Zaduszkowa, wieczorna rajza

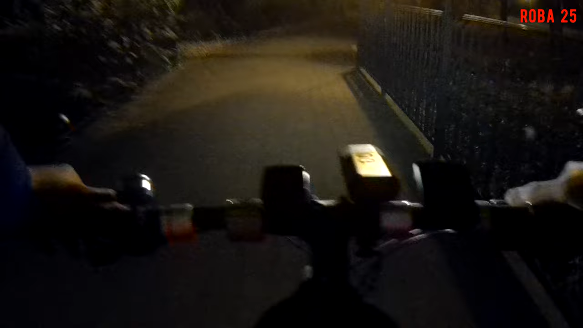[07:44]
przez park zdrojowy będziemy się kierowali.
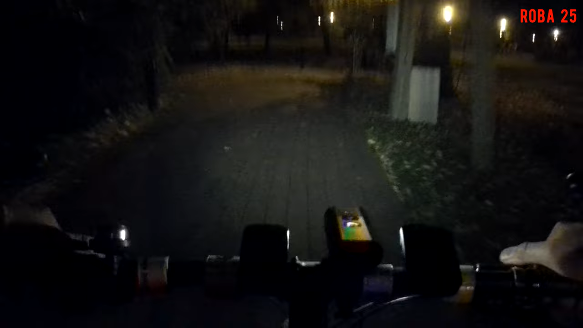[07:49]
Tutaj wzdłuż tych torów. Zmodernizowano stacja. Jeszcze nie był na tej zmodernizowanej stacji. Jest droga do rowerów, fajnie to tu wygląda, taki jak w Zabrzeniu
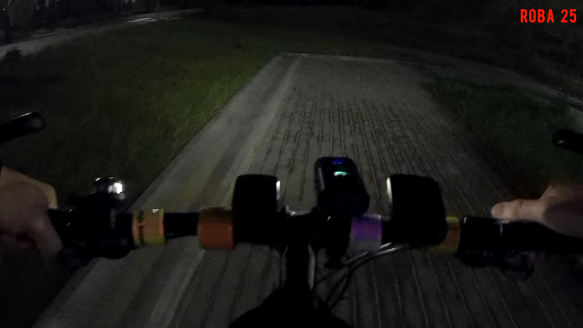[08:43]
A tam jest wejście na peruny, jak widzicie. Ale my tam łazić nie będziemy. I mamy przejście i murale są.
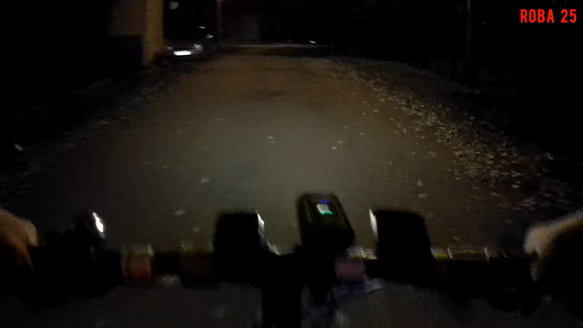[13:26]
Tak więc troszkę to przyhamuje tym deszcz chyba, nie? Dobra, nie będę dużo nagrywał, bo tak nic nie widać, bo zima jest, chociaż na mój gust to nawet jest dość jasne. A więc podobno w weekend ma loć, więc zrobiłem dzisiaj taką rajza.
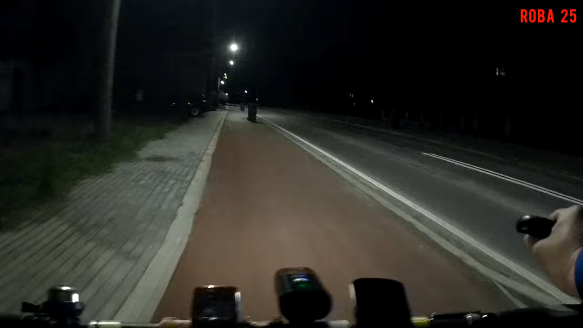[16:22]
Myślę, że to są lampy, to jeszcze mamy troszkę takich górów i dolinów, bo są zjazdy na posesję. Tu wystawione.